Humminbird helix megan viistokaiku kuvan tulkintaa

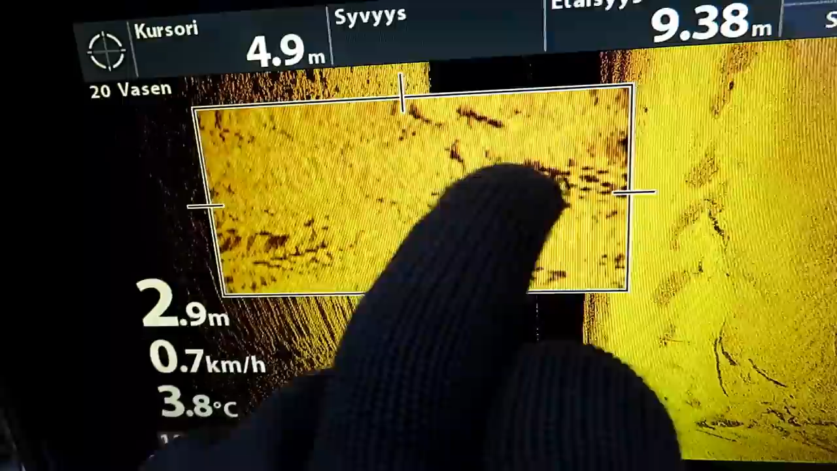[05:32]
On screen: water 3.8°C
Zoomoo se mikä se on. Voit katsoa siitä tarkemmin. Voit katsoa tätä...
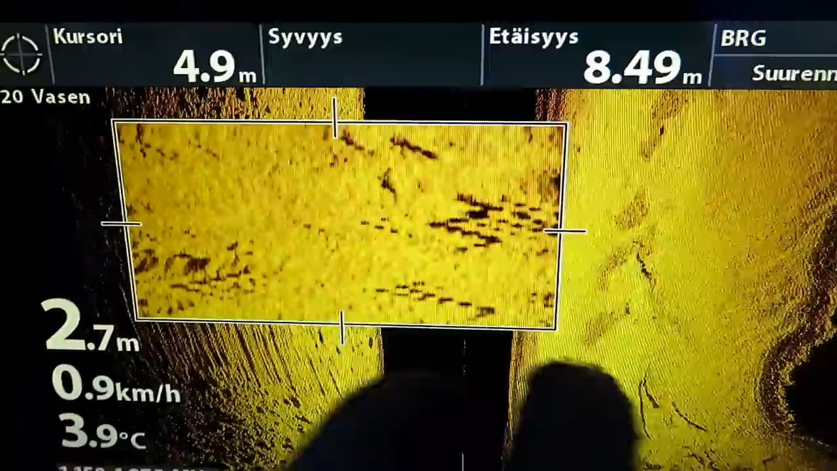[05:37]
On screen: depth 2.7 m, water 3.9°C, speed 0.9 km/h
Vähäistää kalan muoto ja näin poispäin. Ja...
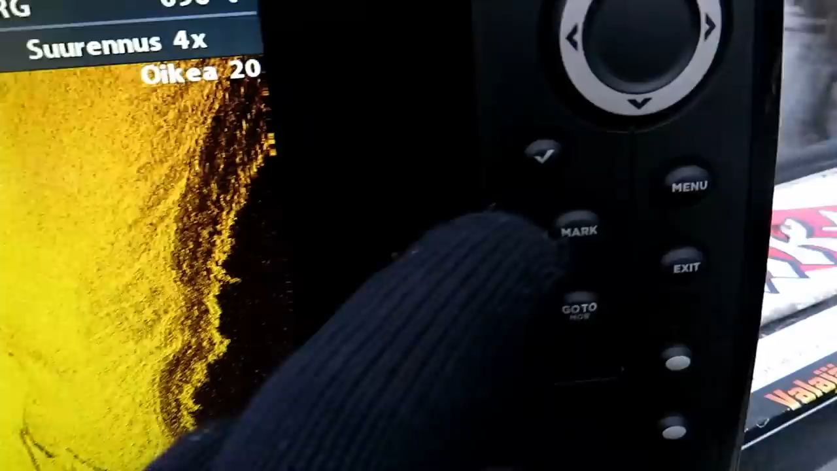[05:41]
Sitten painetaan tuosta vaan markka.
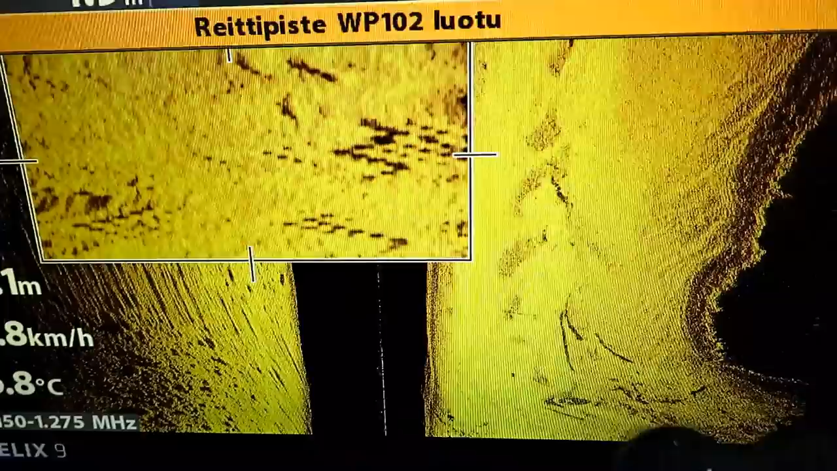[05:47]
Reittipistin luoto. Nyt minä painan tuolta kartan. Minä olen laittanut tuommoiset...
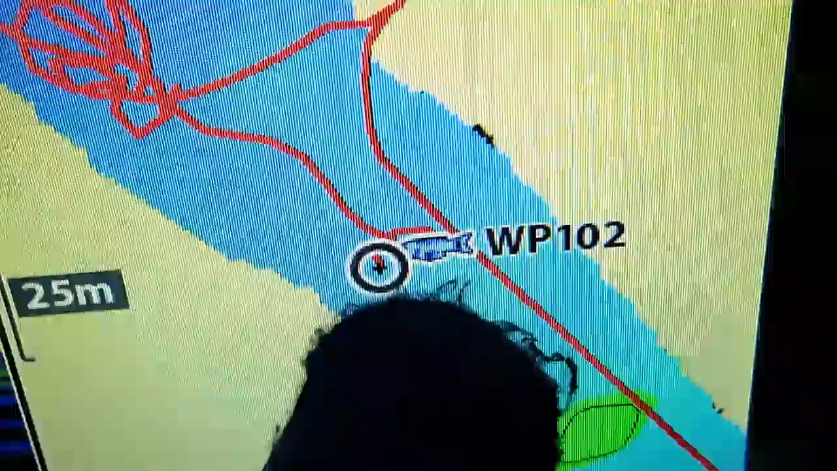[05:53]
Siihen pystyy vaihtelemaan näitä kuvaakkeita. Minä olen laittanut nämä, että se näyttää... Tekee tuollaisen kalan kuvaakkeen. Elikkä tuossa nyt...
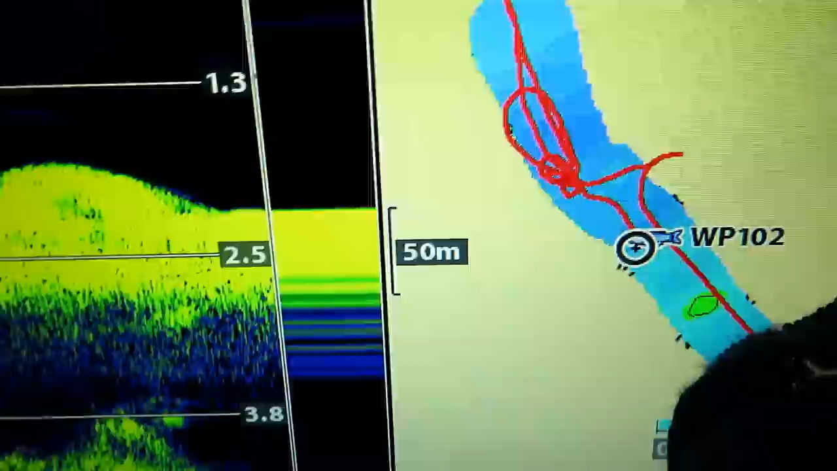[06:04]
Tuossa kohi se on se. Nyt. Tuossa se näyttää.
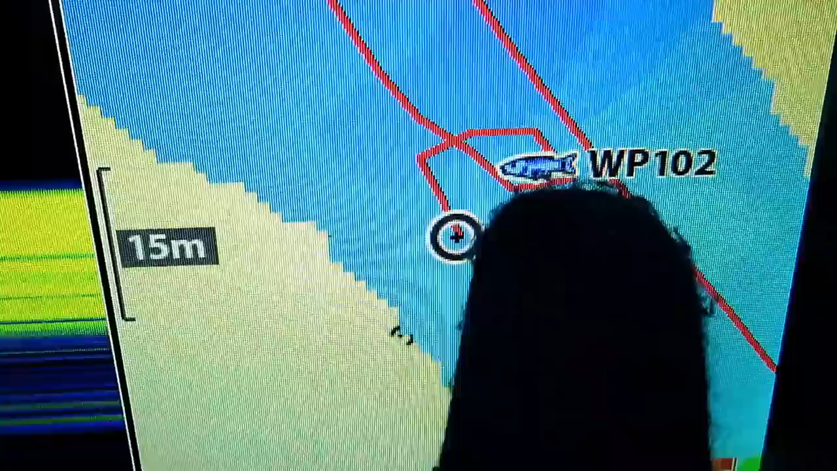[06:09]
Se on sinne merkittäistä. Ja sitten vaan niin...
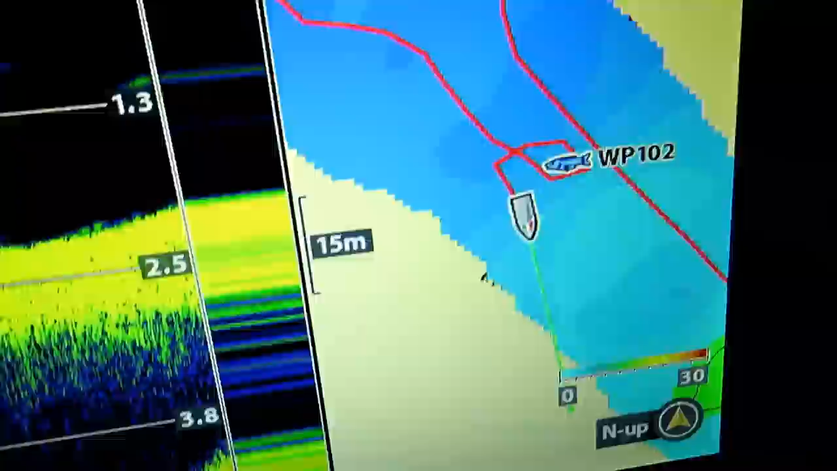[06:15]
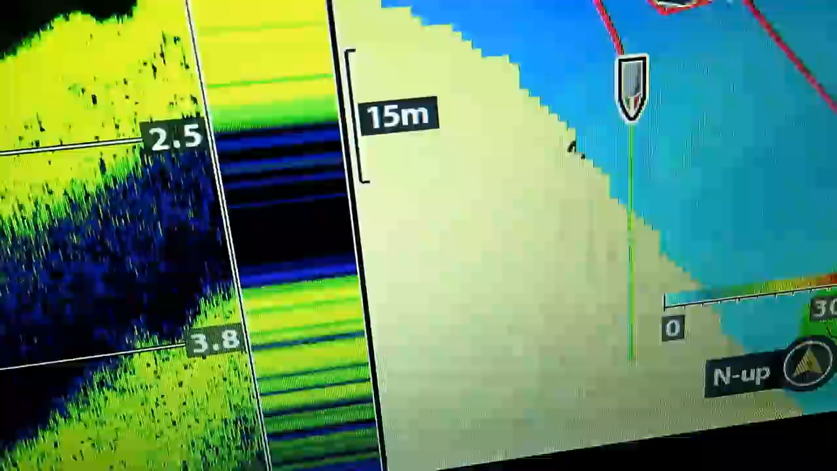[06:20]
Sitten vaan niin tuota ei muuta kuin... Aijaa sinne tuota... Aijaa sinne... kohteessa ja...
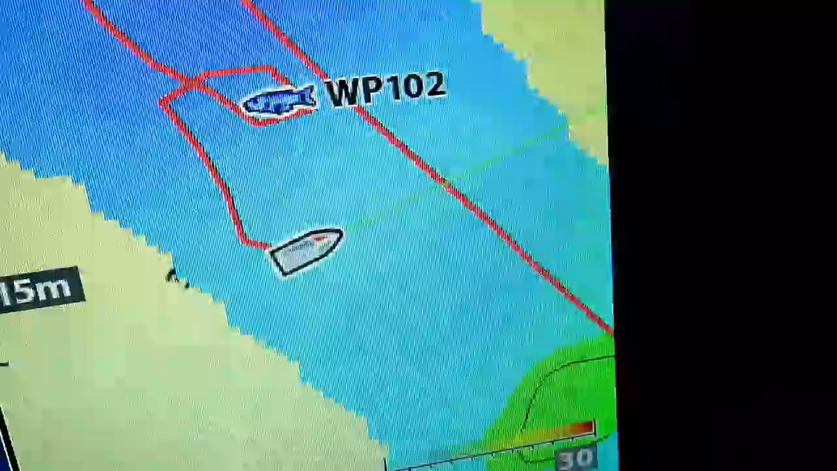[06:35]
Mennään kahtamaan, että onko se kalaa sille vielä paikalle ja... Lämpää sinne.
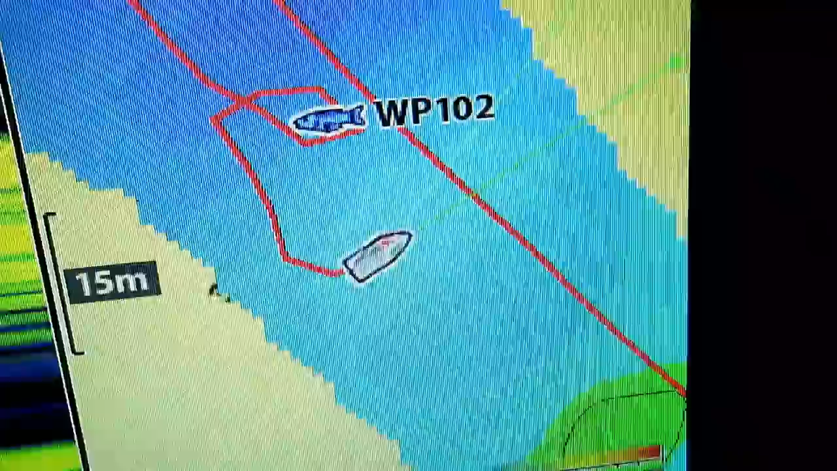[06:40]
Ja tuosta minä nyt ajelisin siihen...
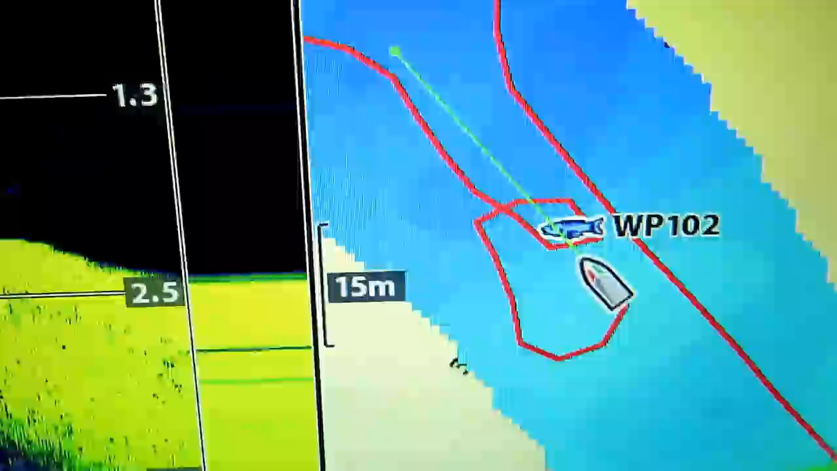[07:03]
Kun se rupeaa sitten piirtämään sitä kalloa tuolla.
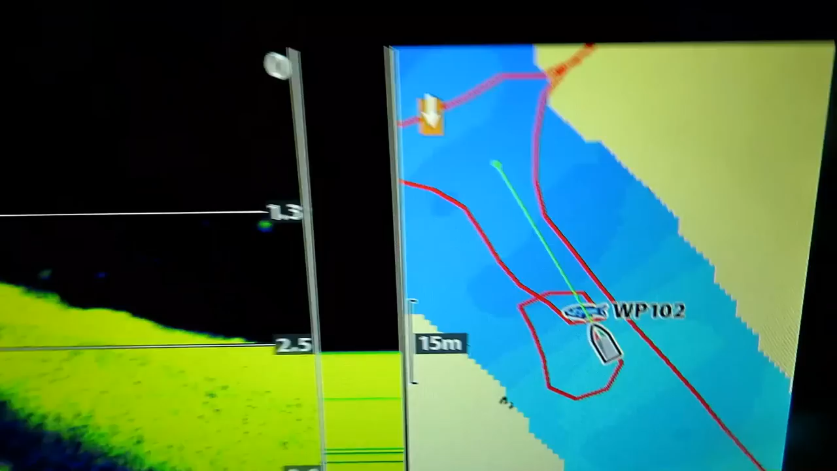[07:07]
Mutta noin helppo se on sitten merkintä ja... Se varmasti löytää. Se tekee siihen...
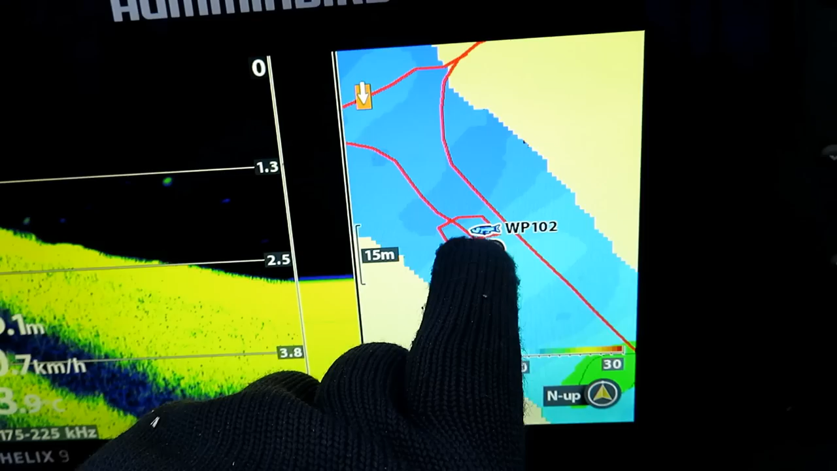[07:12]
Tarkalleen siihen kohtaan sen merkin, missä se kala on.
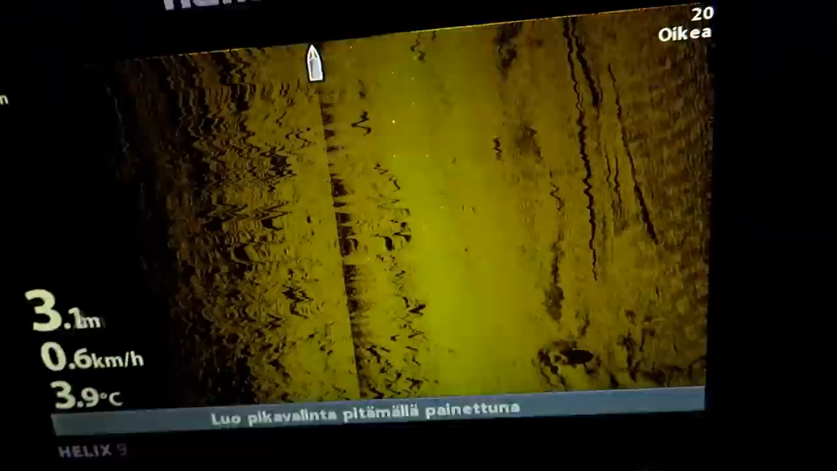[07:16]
On screen: water 3.9°C, speed 0.6 km/h
Ja sen luin. Tuossa on sitten tuommoista pientä...
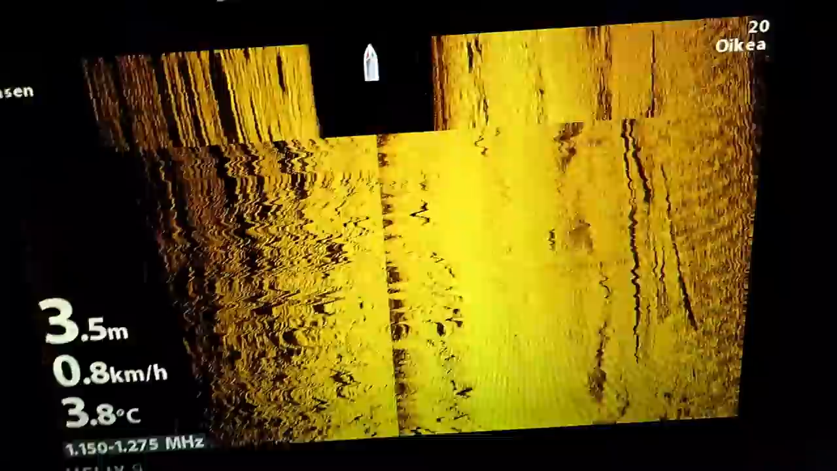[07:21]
On screen: depth 3.5 m, water 3.8°C, speed 0.8 km/h
Pientä vinkkiä ja tuota... Ja tosiaan tämä... Hummerbirdin mega...
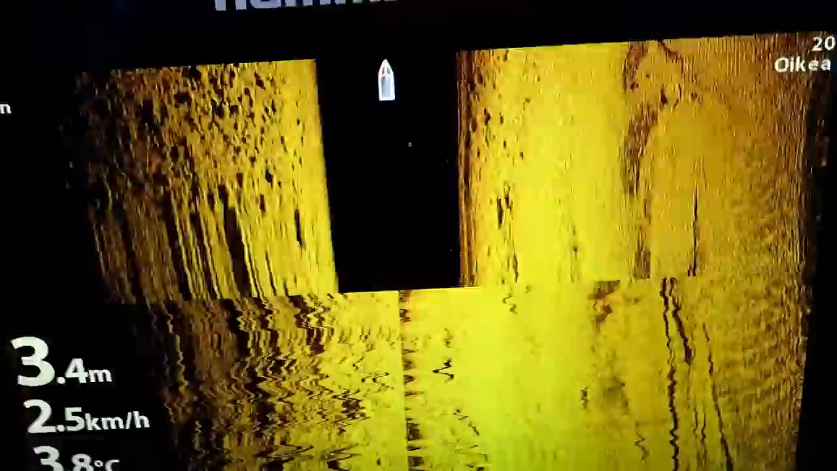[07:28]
On screen: depth 3.4 m, speed 2.5 km/h
Megatekkö... Niin se on markkinoihin...
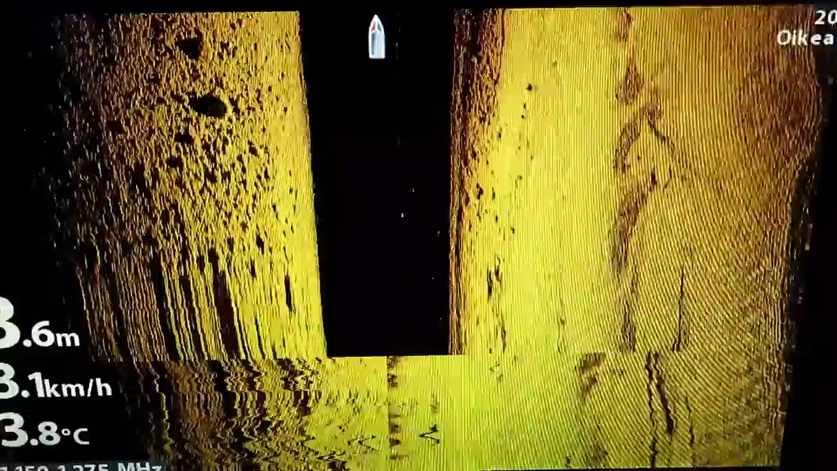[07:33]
Tällä hetkellä markkinoihin tarkinta... Viistokuvua, että tuota...
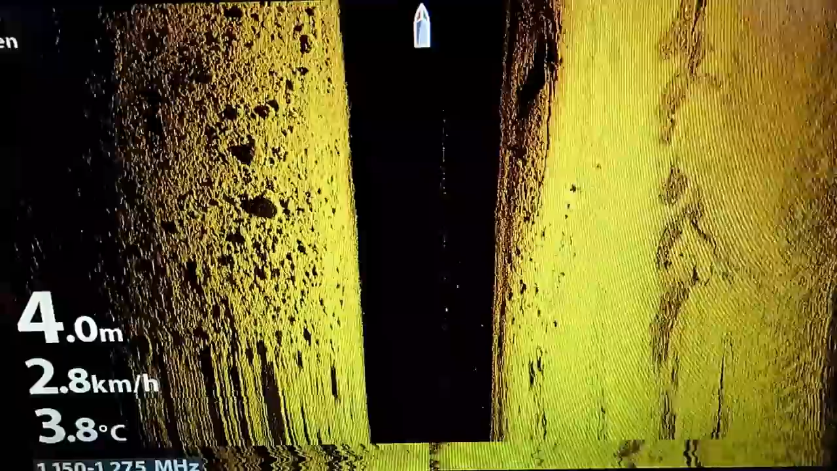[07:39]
On screen: depth 4.0 m, water 3.8°C, speed 2.8 km/h
Keltä ei löyvyn näin tarkko... Näin tarkko...
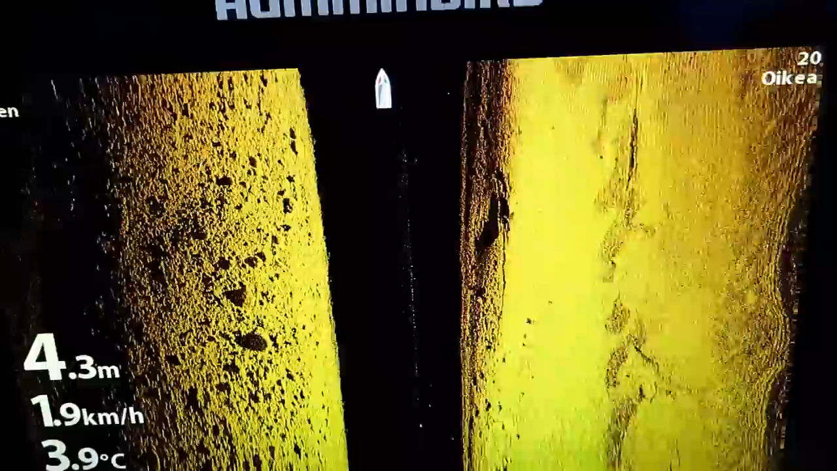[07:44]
On screen: depth 4.3 m, water 3.9°C, speed 1.9 km/h
Ja ne yksityiskohdat, mitä se pystyy tekemään... Niin... Miltä multa ei löyvy samanlaista systeemiä. Että...